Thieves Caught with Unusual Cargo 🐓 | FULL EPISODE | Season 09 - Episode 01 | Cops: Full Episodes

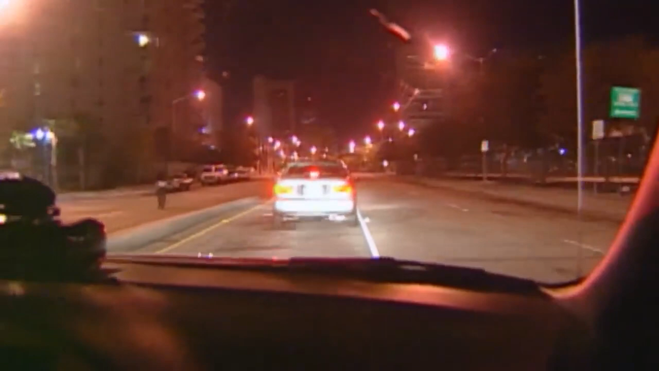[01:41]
He's been trying to avoid me for a couple blocks. And
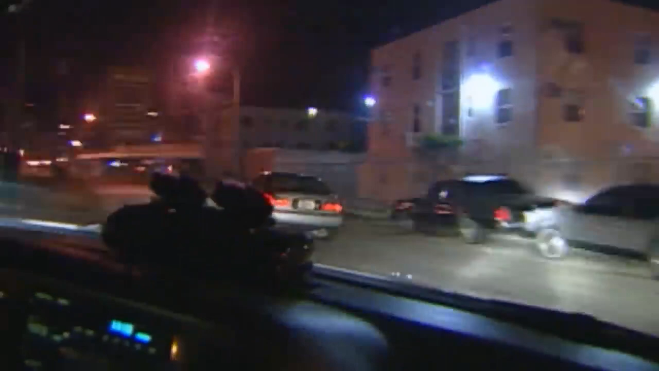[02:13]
Kiss, looks like they just going south on 1 Court, approaching 10 now. Description of the vehicle? It's a four-door Civic Honda, that light green in color, that metallic green color. Vehicle's a four-door Honda Civic metallic green in color, southbound on 1 Court. Approaching Miami.
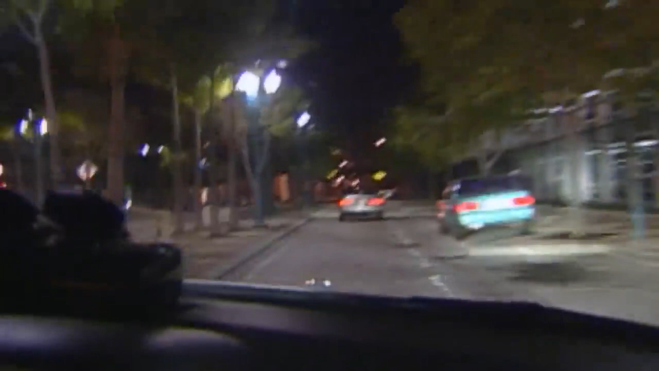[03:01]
Keep going around the building, back eastbound towards Miami. Back eastbound around the building towards Miami Avenue. Bailing out. We're bailing out Miami Avenue and Street.
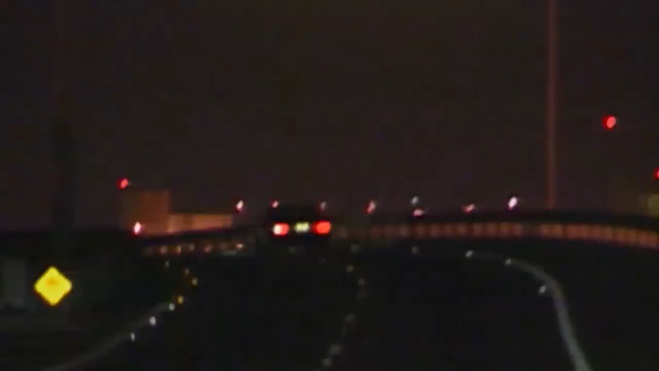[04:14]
The tag on the vehicle. Got a paper tag, just threw something else out the window now, okay? See if a unit can go to 51 Avenue, the corner store on the east side of the building, and see if that black male is there. He was being tackled by a citizen. This guy's still north on 95, approaching 20 Street. Center 95, approaching